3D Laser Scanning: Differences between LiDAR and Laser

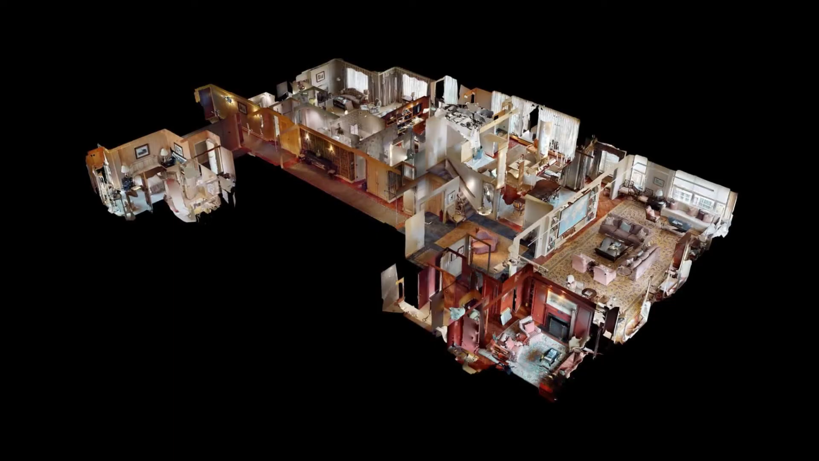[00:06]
Are laser and LiDAR the same?
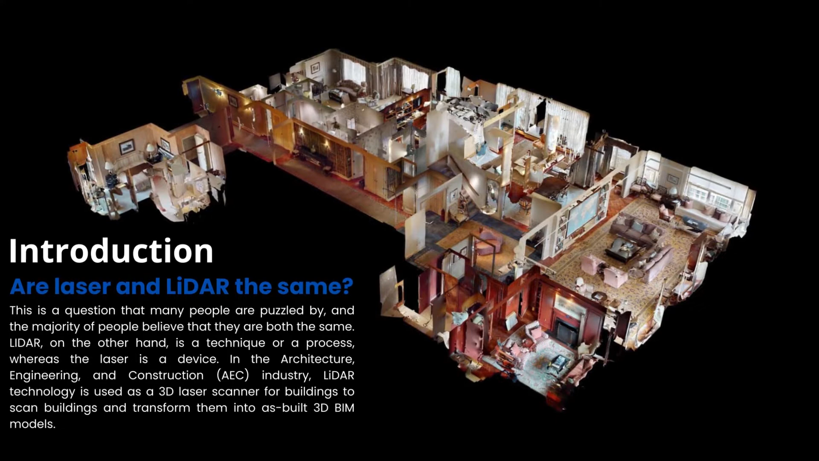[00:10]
This is a question that many people are puzzled by, and the majority of people believe that they are both the same. LiDAR, on the other hand, is a technique or a process, whereas the laser is a device.
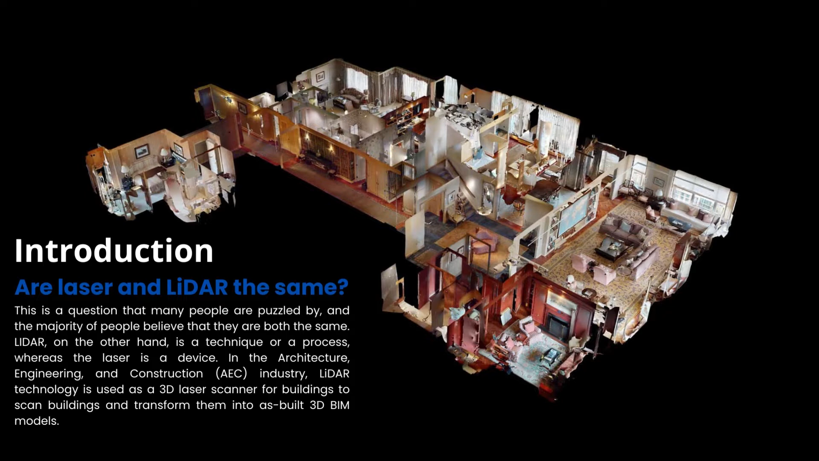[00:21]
In the architecture, engineering, and construction industry, LiDAR technology is used as a 3D laser scanner for buildings to scan buildings and transform them into as-built 3D BIM models. Laser.